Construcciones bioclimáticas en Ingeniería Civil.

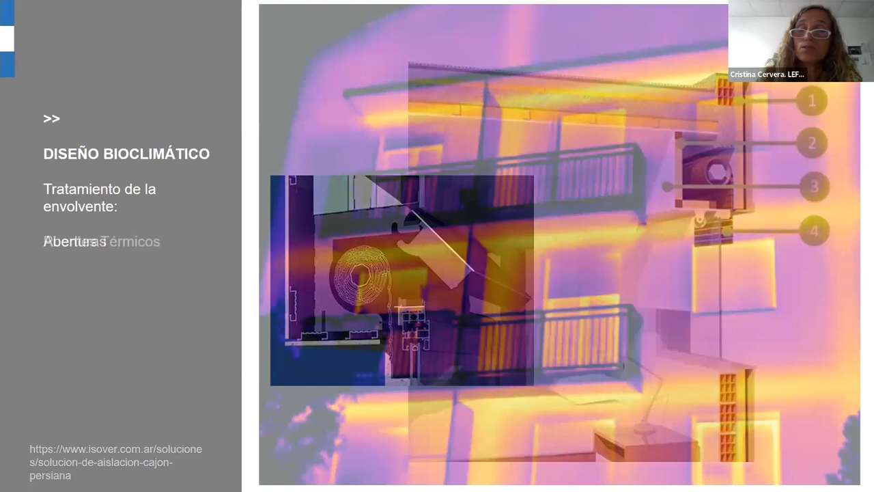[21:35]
que es un puente térmico, como lo ven en la foto, esta es una foto sacada con una cámara termográfica donde se puede ver los diferentes elementos constructivos en la envolvente térmica y que es el puente térmico, es una zona de la envolvente que puede ser por una variación del material o un cambio de espesor del cerramiento o la penetración de un elemento constructivo tiene una menor resistencia térmica respecto al resto del cerramiento. es un, entre comillas un defecto técnico en la envolvente
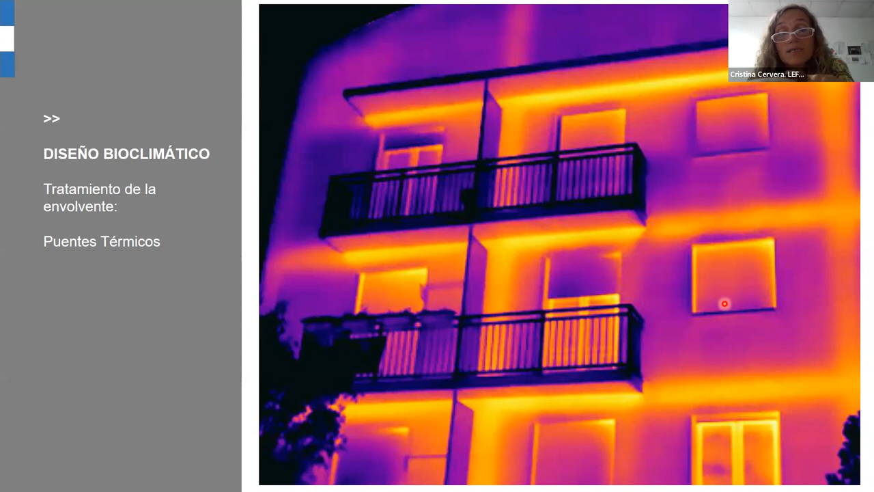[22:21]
que por ahí se producen pérdidas o ganancias de calor que implican un derroche de la energía consumida para calentar o enfriar los espacios interiores. Un detalle constructivo y para mostrarles esto es el encuentro por ejemplo de una loza con un muro en